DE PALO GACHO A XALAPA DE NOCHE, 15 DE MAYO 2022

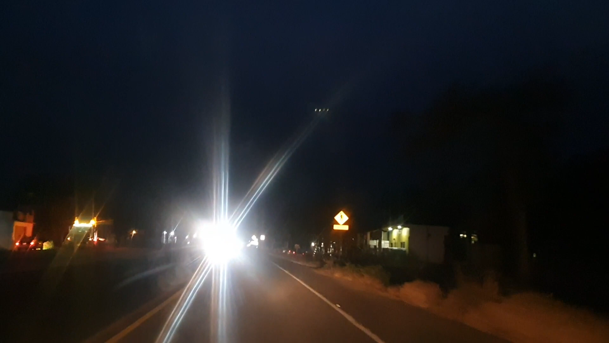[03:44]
Habitantes, realmente son muy pocos, digo yo, son muy pocos. A la izquierda es la desviación hacia Apazapan. A la izquierda también es la desviación el Carrizal.
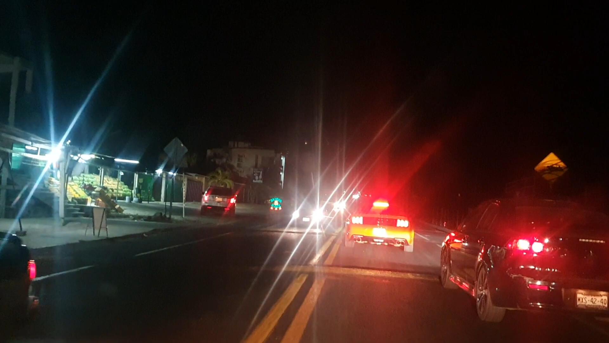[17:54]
Venimos a 28 kilómetros por hora, no es para tanto.
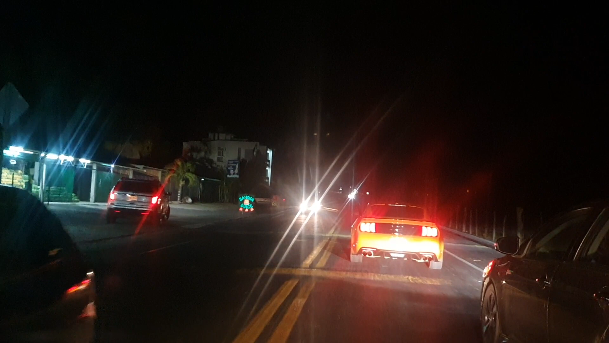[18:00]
Vamos a pasar despacio la población porque hay gente caminando.
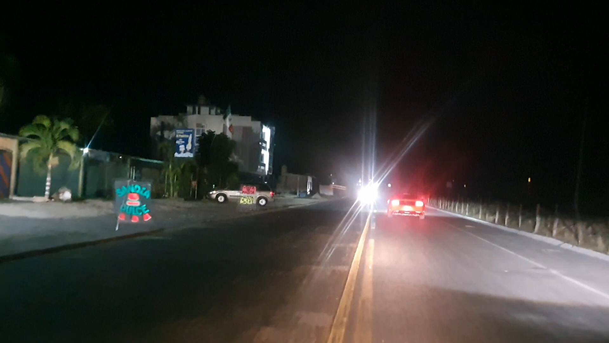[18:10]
Después de Cerro Gordo está el acceso a la carretera Veracruz-Jalapa.
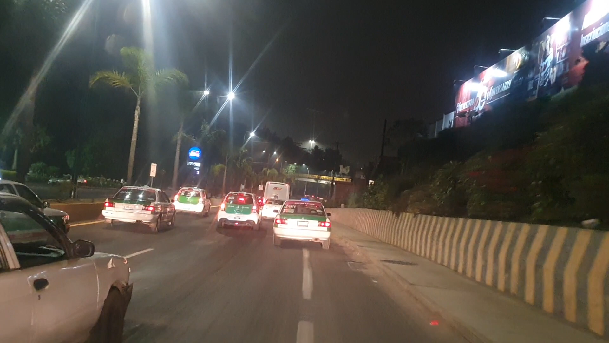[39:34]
Pero ahora ya lo convirtieron en un Walmart.
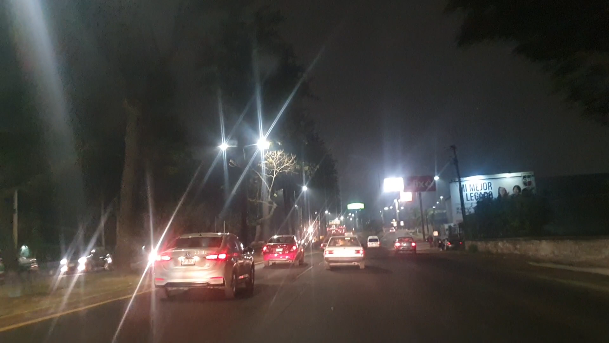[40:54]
Vida. Aquí está a la derecha el café La Paz.
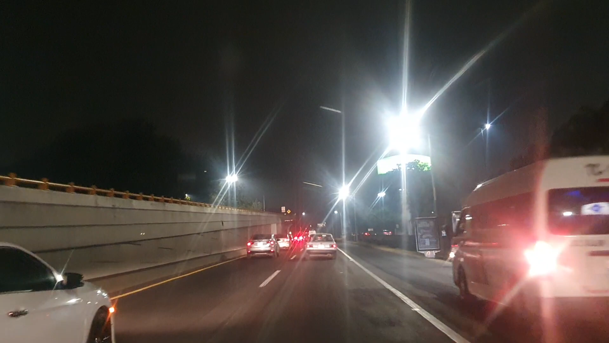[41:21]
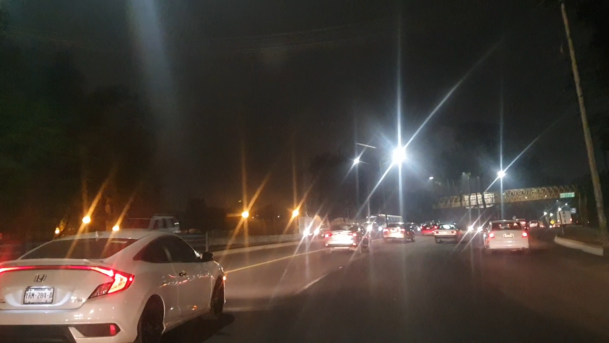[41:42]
calle Cerro de Chignautla. Pero para los que saben de qué se trata el Cerro de Chignautla, se llama el Cerro de los Manantiales.
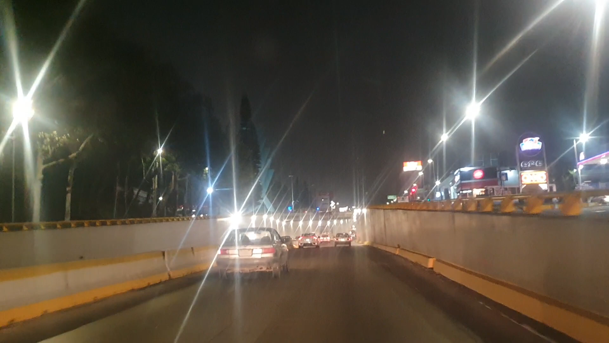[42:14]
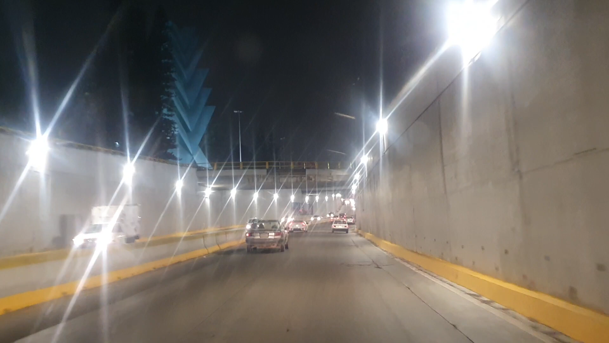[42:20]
Y está situado en la ciudad de Teziutlán, Puebla.
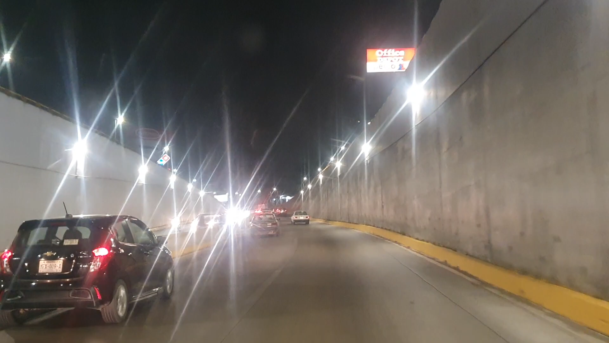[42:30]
Ojalá un día tengan la oportunidad de ir a conocer Chignautla, es un lugar bastante bonito. Ahí les recomiendo que bañen, que se bañen en el agua de Chignautla. Totalmente limpia, aunque extremadamente fría. Aquí a la derecha está la Avenida de la República.
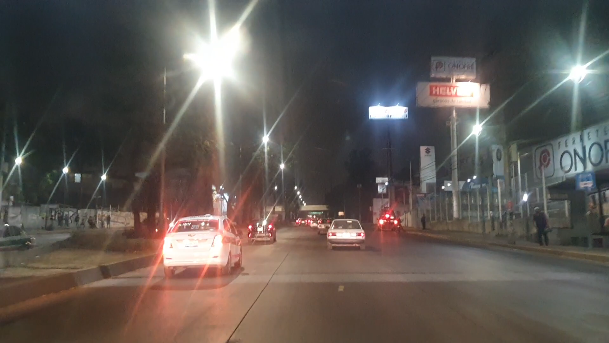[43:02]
Y a la izquierda, la calle Aguasanta.
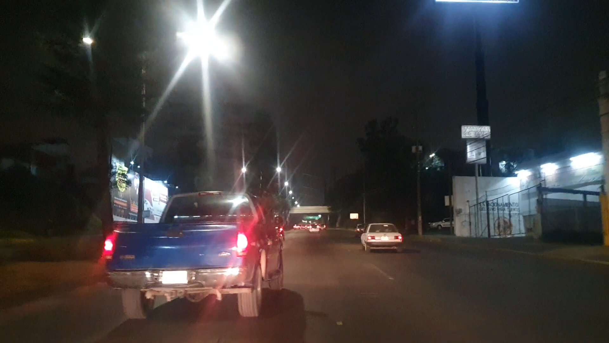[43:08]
Aguasanta 2 a la derecha y Aguasanta 1 a la izquierda. Por aquí está la parte trasera de la Caxa. Ya saben que trabaja ahí, compañeros de nuestros compañeros. Saludo.